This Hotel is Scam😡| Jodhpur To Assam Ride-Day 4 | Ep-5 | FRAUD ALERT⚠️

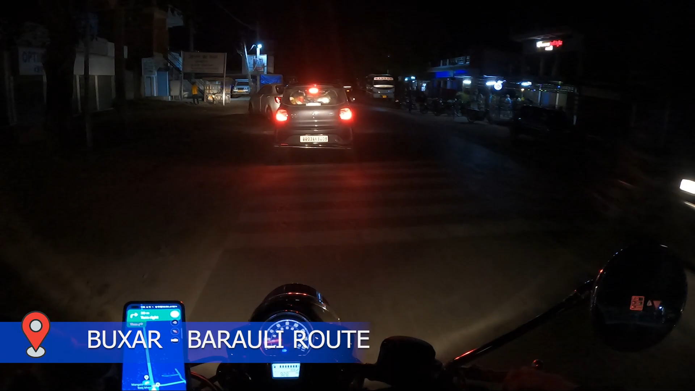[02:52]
हो ना खालते हैं मैं आगे निकल गया था तो प्रिंस भाई ने पहले ही देख ले था
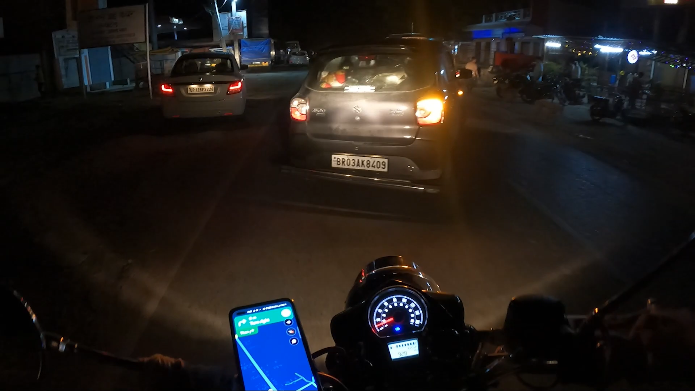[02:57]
वो अभी मैं आया हूं यहां पर जस्ट और यह है कुछ कर लिका मटका
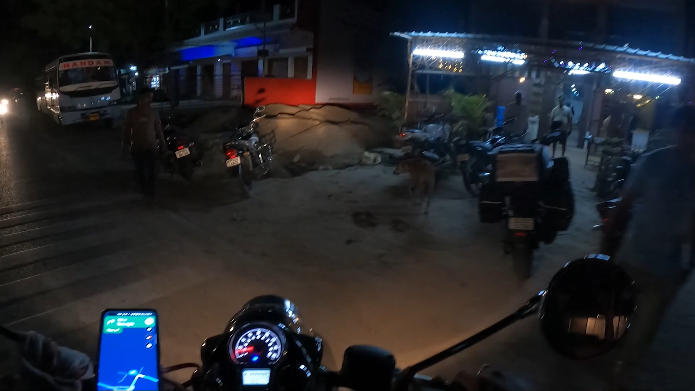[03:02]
फैमिली रेस्टरेंट तो यहां पर अभी गाड़ी पार्क कर देते हैं और यहां पर इस दिखा